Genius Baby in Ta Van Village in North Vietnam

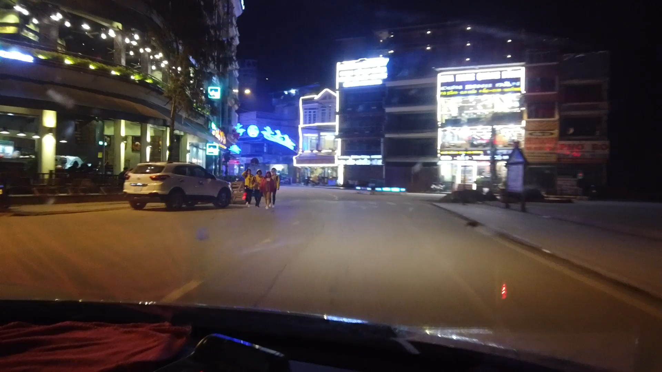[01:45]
this looks like a snow village, like a snow town, like a skiing town, to be honest with you.
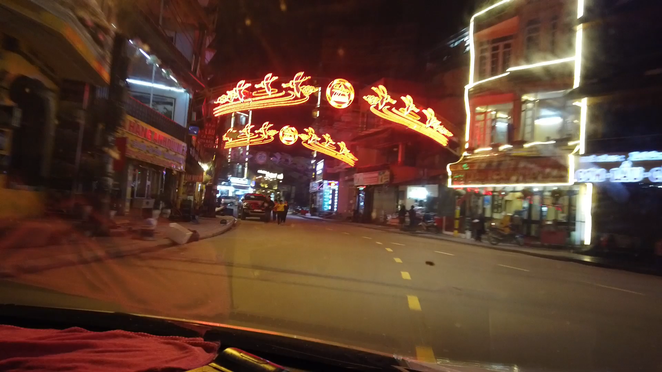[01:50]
There are hills surrounding everywhere, which I get. Yeah, this is a tourist town.
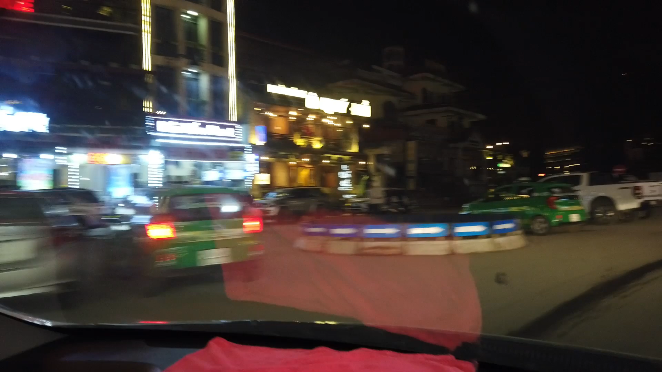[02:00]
Look at all these lights and everything. But there's hills surrounding this place, which reminds me of a city in Colombia. But no, this is totally different.
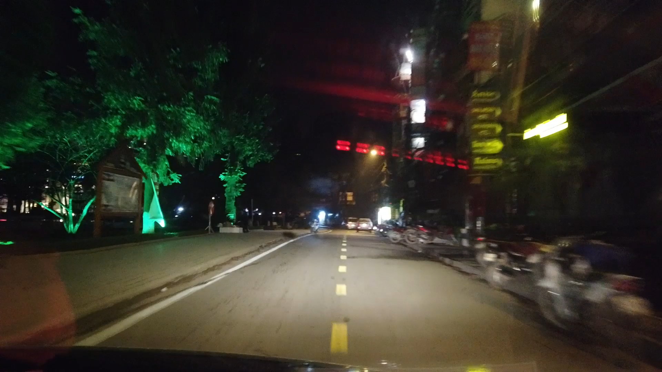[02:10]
I love it. First impressions of this city are very impressive.
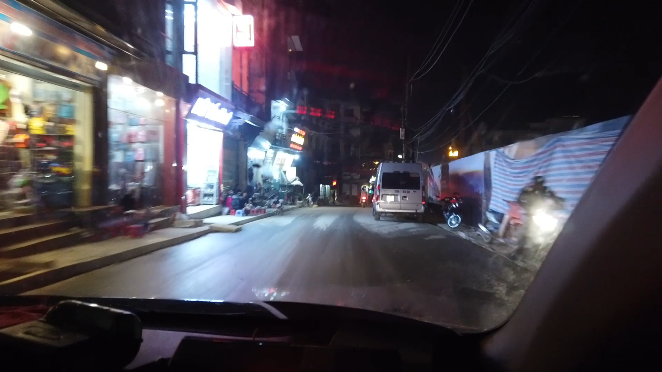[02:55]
All right, so we've been going down this steep, narrow road for the past 10 minutes,
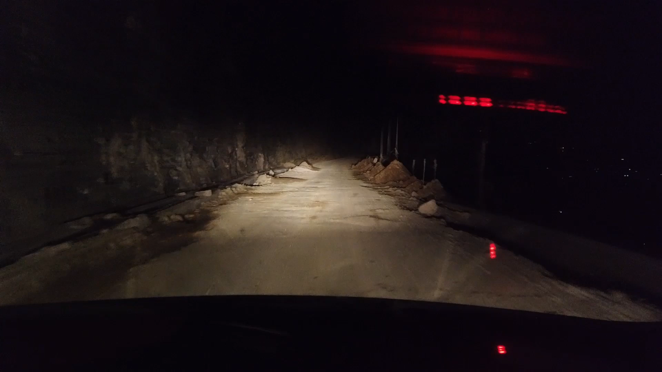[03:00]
and thank God it's not raining, because I would be super nervous, because the road is not really paved. You could tell that they're doing some work on it, but yeah, it just, we keep going down this hill, and it's just weird. As you can see, look, if it was raining here, I would tell the guy, like, yo, we'll wait tomorrow, but it's not raining. But, yeah, this is interesting.